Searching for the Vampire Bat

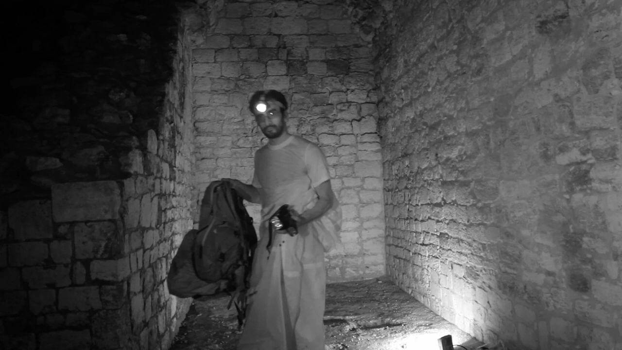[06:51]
I brought a number of infrared cameras and triggers, and that's going to help us photograph them in the wild,